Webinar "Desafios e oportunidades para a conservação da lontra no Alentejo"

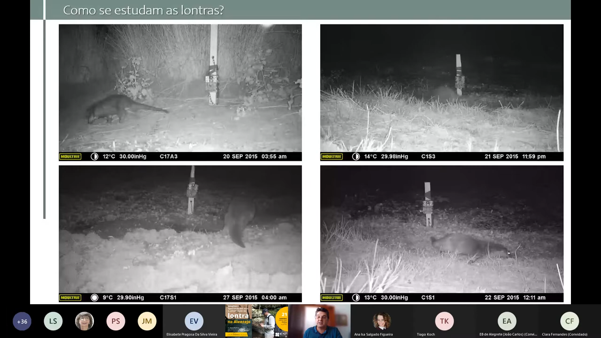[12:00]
as câmaras estão voltadas da água para fora. Isto porquê? Porque estas câmaras funcionam com diferença térmica, portanto, e uma lontra que saia de um rio, ou daqui de um açude, neste caso, vem fria, vem de água fria. Portanto, ela não contrasta se estivermos a tirar fotografias com o lago ou com o rio. Ou seja, ela tem que passar no terreno para nós termos um contraste com o ar mais quente.
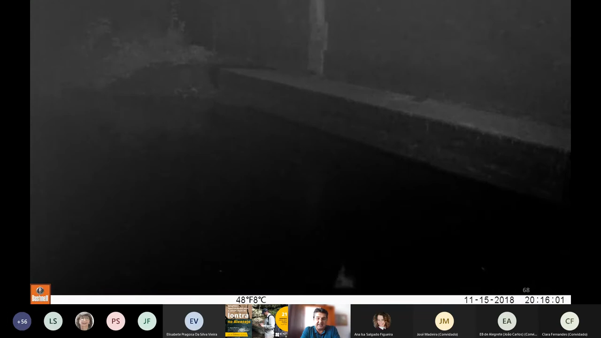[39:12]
e aí tem uma geneta no centro, e à esquerda há de aparecer uma lontra, veem ali os olhos, portanto, é uma filmagem curiosa, onde duas espécies diferentes se encontram,